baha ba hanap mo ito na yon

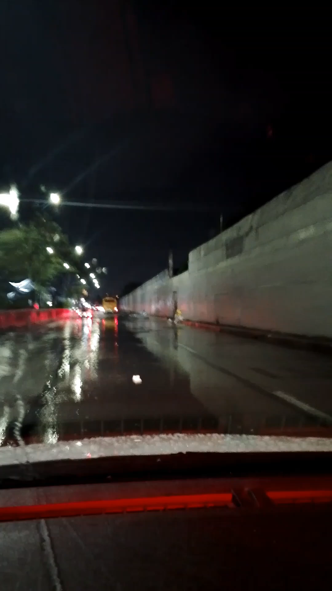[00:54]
Magandang gabi mga kababayan. Nandito na pa na tayo dito sa Ibu ni Pasho. Kunting ulan lang ito mga kababayan. Pero tingnan natin. Yung baan dito, ang lalim, oh. Ayan, oh. Umaalon pa. Oh. Di tayo makapagano dito. Uy, Joe.
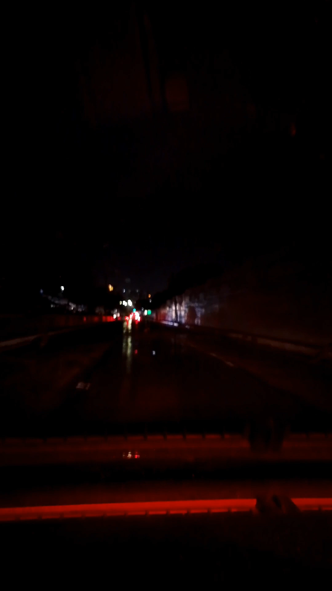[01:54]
kasi gawa ng ganito. Madilim. Walang ilaw. Tapos, tulad yan, bahapa.
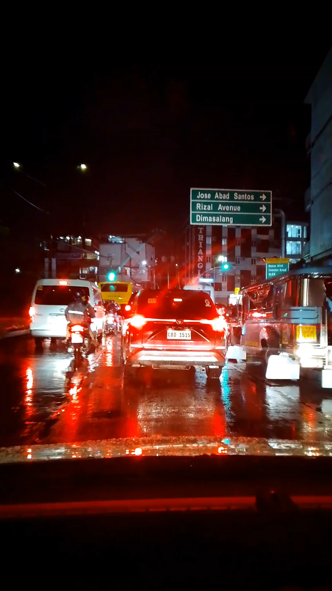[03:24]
kaya, minsan, ingat po tayo dyan sa Bonifacio. Itong, Bonifacio na to, kasi marami-rami na dito ang na,
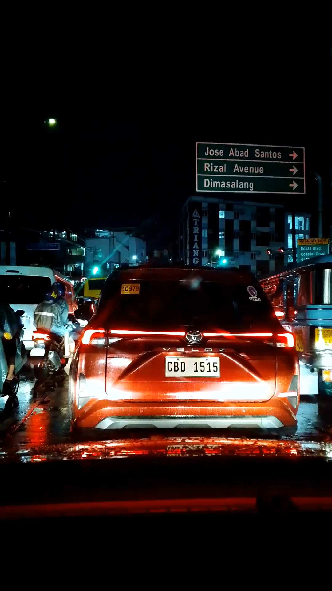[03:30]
ano, yung iba, binabato. Yung mga taxi naman. New hold up. Kaya, pagdadaan po tayo dito sa lugar na to, mas maganda po yung double check po yung ano natin, yung mga pinto natin, sigurado yun na nakalock. kasi tulad dito, baha, ma-traffic na.